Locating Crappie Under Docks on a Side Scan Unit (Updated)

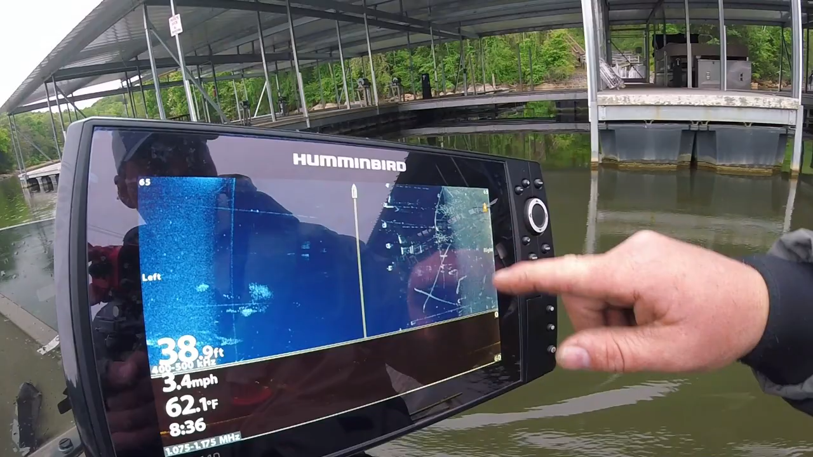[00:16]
On screen: depth 38.9 ft, water 62.1°F, speed 3.4 mph
There's a lot of bait fish around this dock and we're starting to find more crappy.
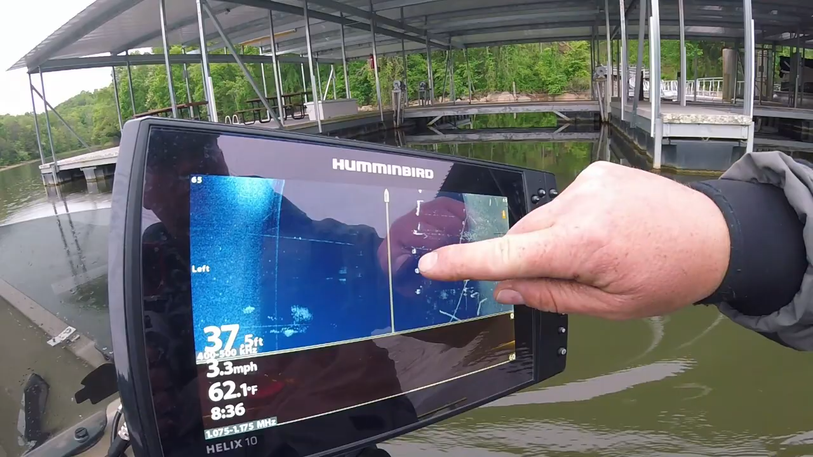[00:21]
On screen: depth 37.5 ft, water 62.1°F, speed 3.3 mph
These bright lines here is the bottom of the docks.
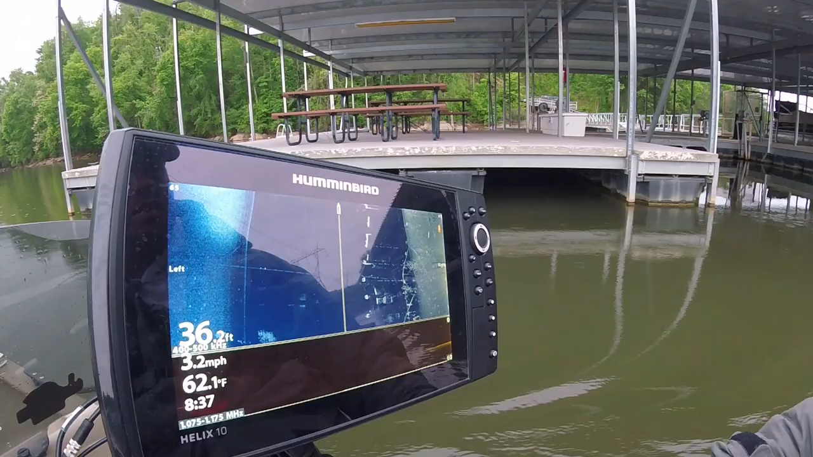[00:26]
On screen: depth 36.2 ft, water 62.1°F, speed 3.2 mph
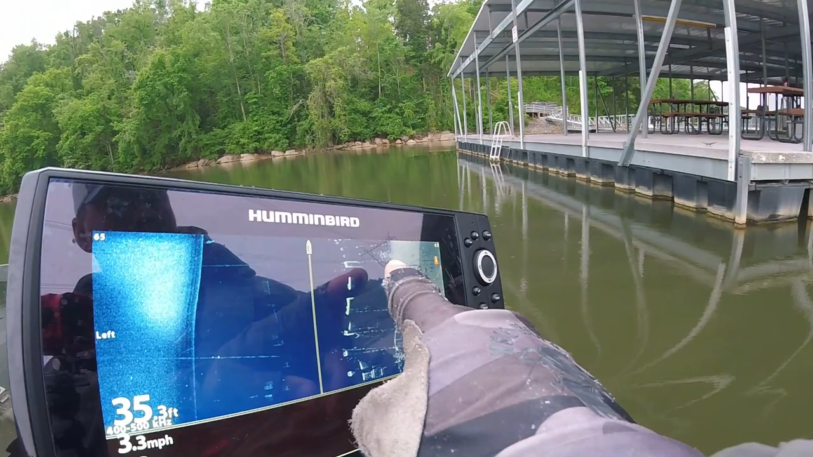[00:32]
On screen: depth 35.3 ft, speed 3.3 mph
I'm on 455 kilohertz again. My contrast is on 15.
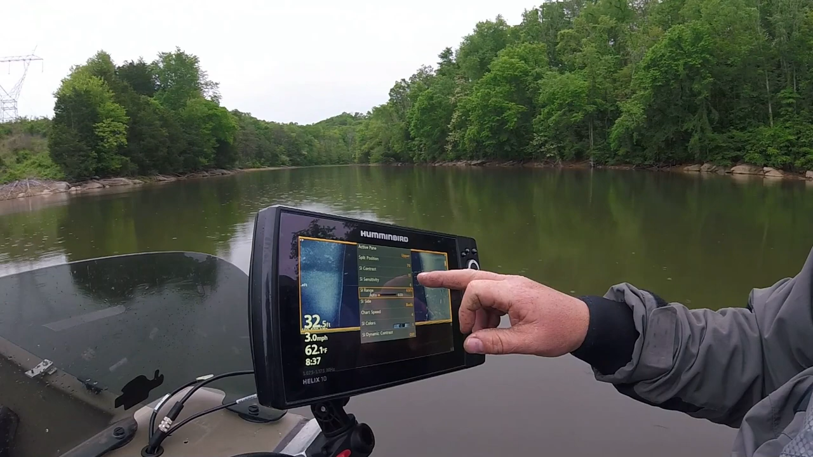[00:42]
On screen: depth 32.5 ft, water 62.1°F, speed 3.0 mph
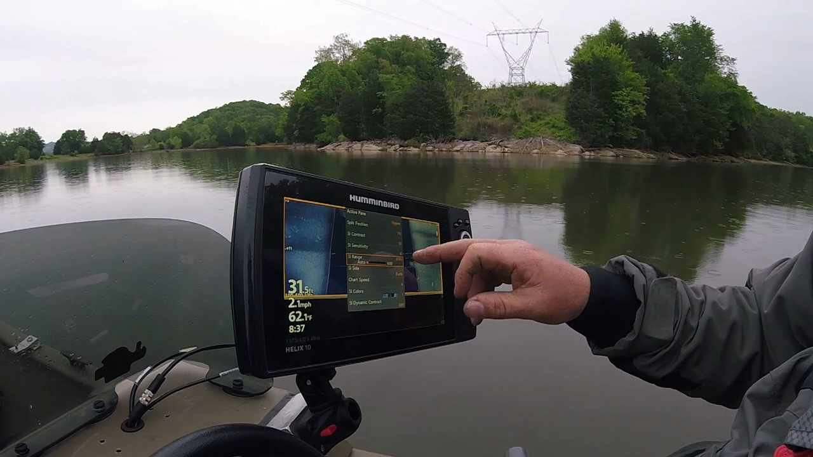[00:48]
On screen: depth 31.5 ft, water 62.1°F
Sensitivity is on 8 but that changes due to bottom hardness. I'm scanning 65 feet off both sides.
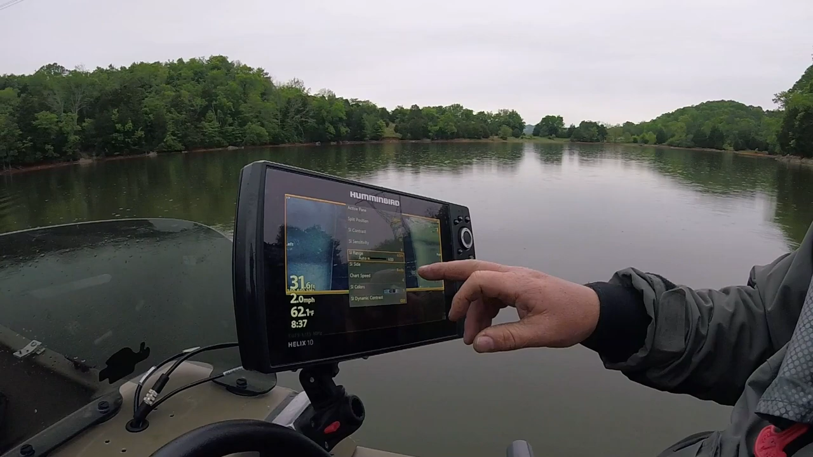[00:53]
On screen: water 62.1°F, speed 2.0 mph
My chart speed is on 4.
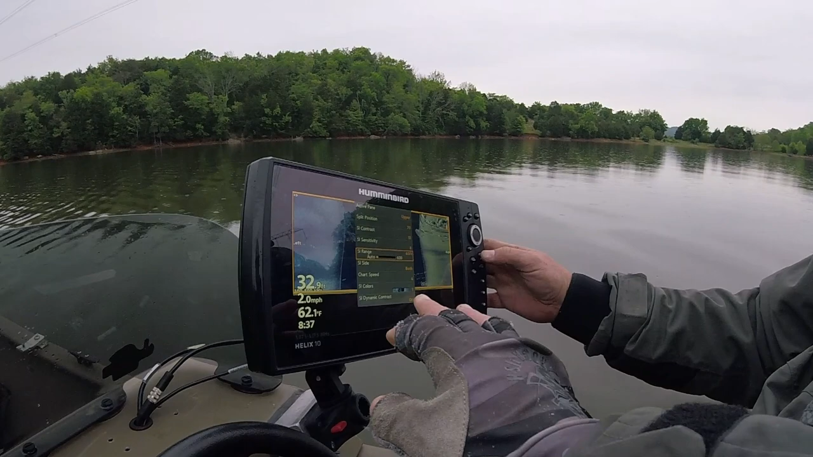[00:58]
On screen: water 62.1°F, speed 2.0 mph
What do we have our color set to? What is that color? It's just blue. It's on it's number one.
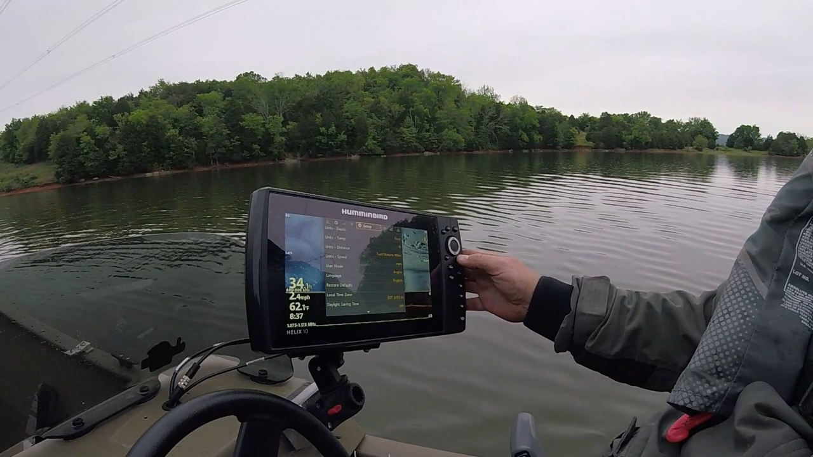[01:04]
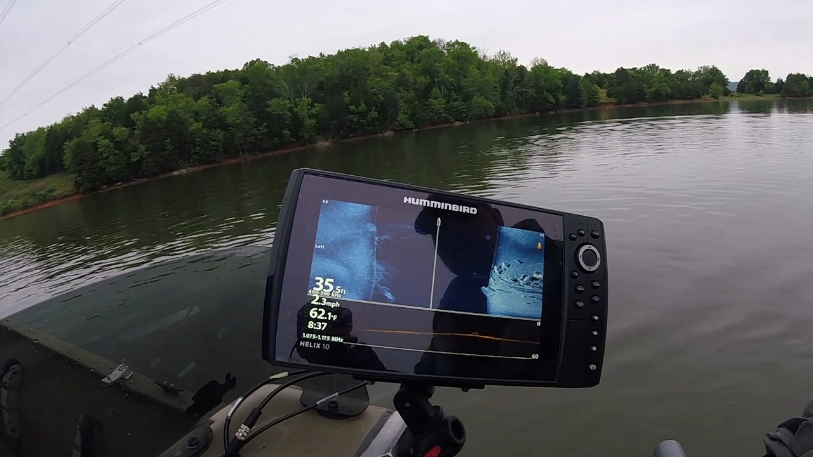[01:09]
On screen: speed 2.3 mph
All right this is bait fish here you see these balls.
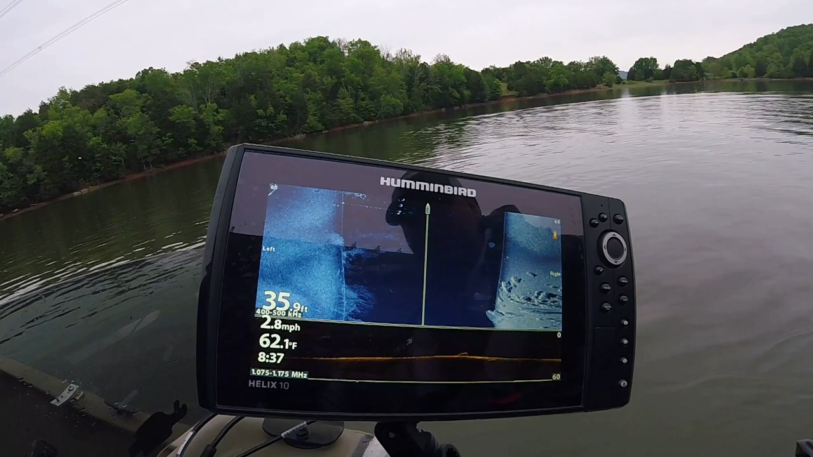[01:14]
On screen: depth 35.9 ft, water 62.1°F, speed 2.8 mph
See right here that's crappy.
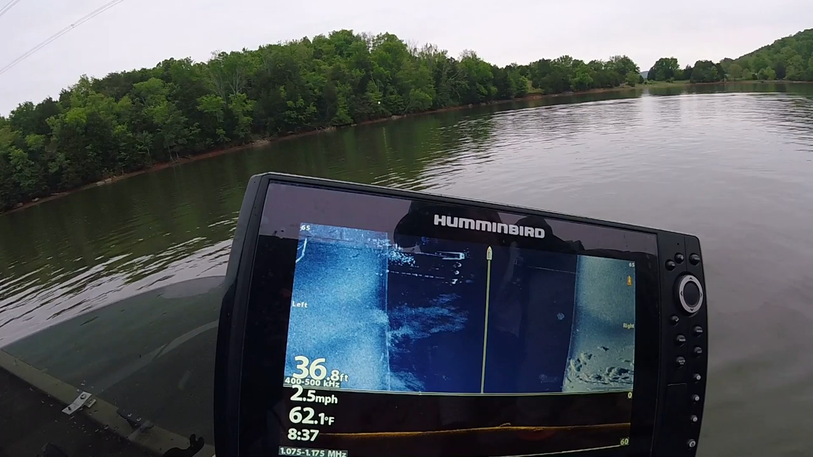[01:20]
On screen: depth 36.8 ft, water 62.1°F, speed 2.5 mph
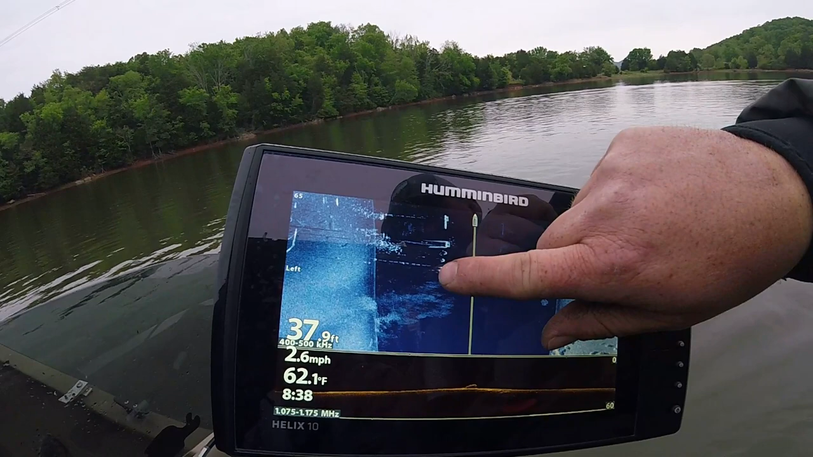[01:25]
On screen: depth 37.9 ft, water 62.1°F, speed 2.6 mph
These bright lines here is the bottom of the docks as we're passing.
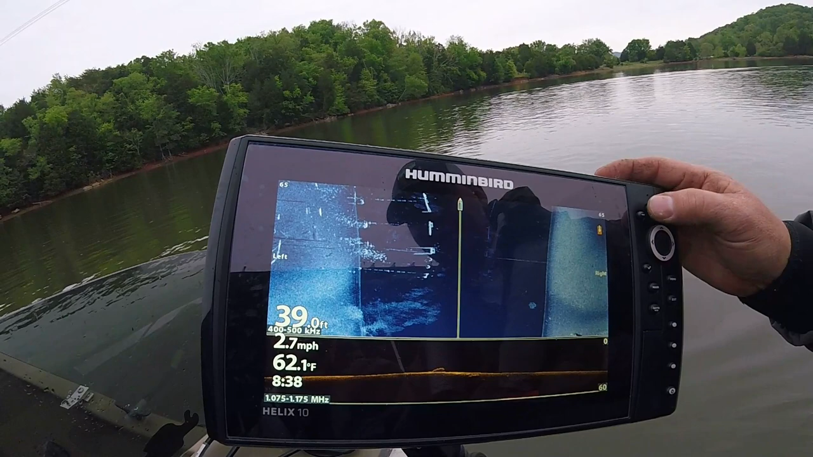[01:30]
On screen: depth 39.0 ft, water 62.1°F, speed 2.7 mph
On the hummingbird you got your plus and minus button right here. So if I want to brighten it up or dim my sensitivity I can do it right there.
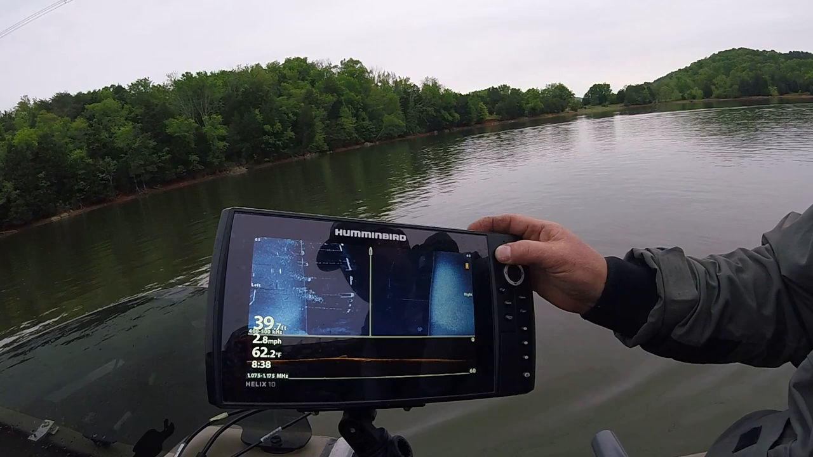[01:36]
On screen: water 62.2°F, speed 2.8 mph
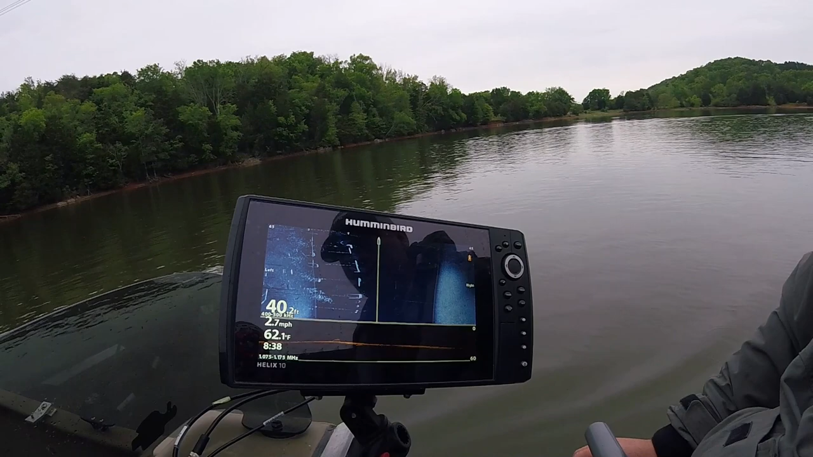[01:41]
On screen: water 62.1°F, speed 2.7 mph
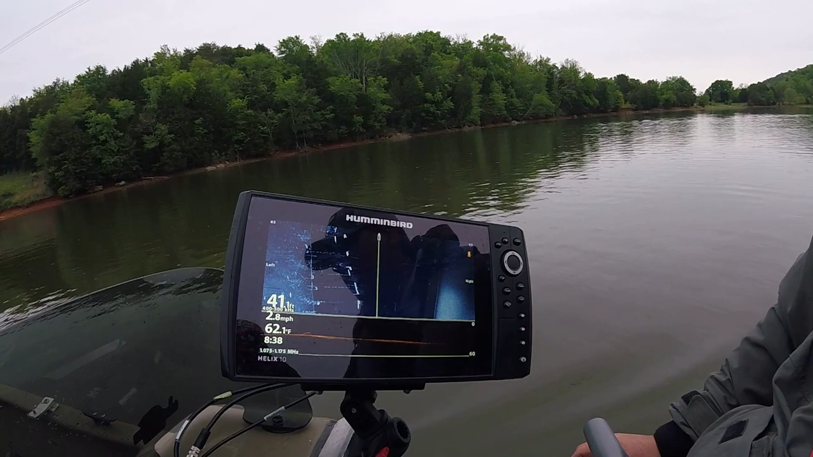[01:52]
There is a good school up here I'll show you in just a second. Several of these are pretty good schools but they're just really deep. This is your boat right here and this is off the right side of the boat. I'll show you what this is the left side.
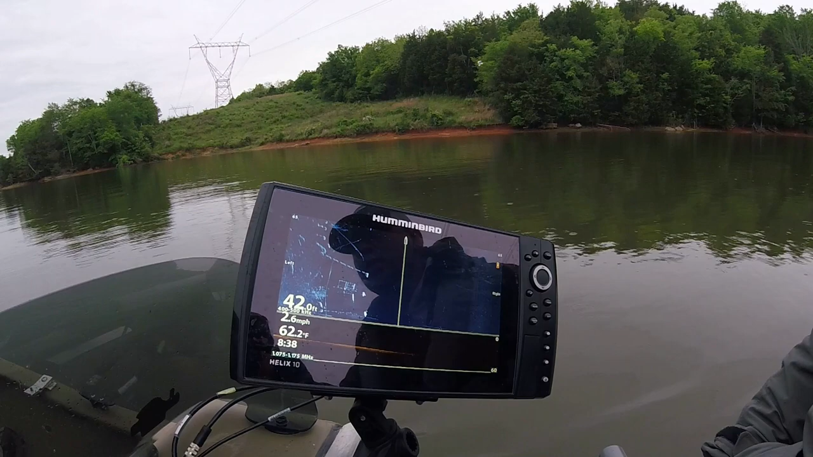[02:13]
On screen: depth 42.0 ft, water 62.2°F, speed 2.0 mph
Right in my sensitivity. Look here what a school of crappy. Wow that's a big school right there Jesse. Yeah look at all that bait around them too. If you find the bait fish you can find the crappy. It'd be hard to compete with all that bait won't it?